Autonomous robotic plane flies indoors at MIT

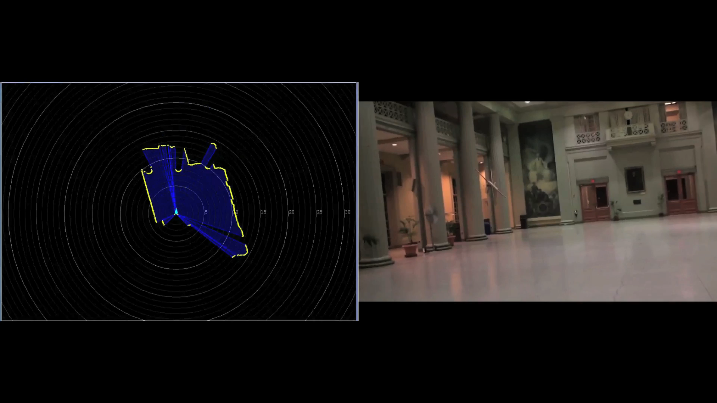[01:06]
Laser scans are depicted with yellow points representing obstacles and blue representing free space.
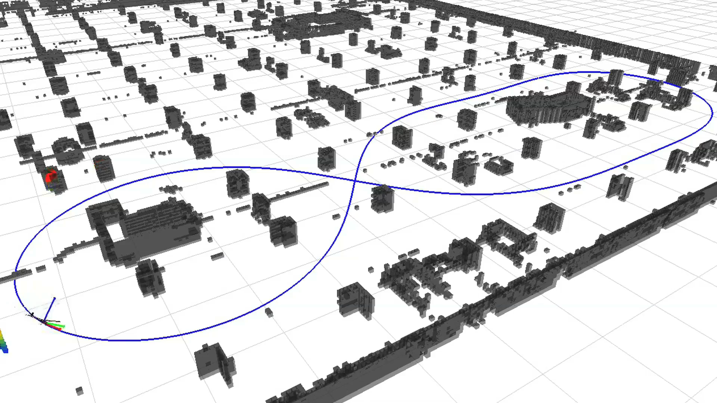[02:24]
Our algorithms allowed the vehicle to complete a 7-minute flight through the environment, traveling at over 10 meters per second, or 22 miles per hour,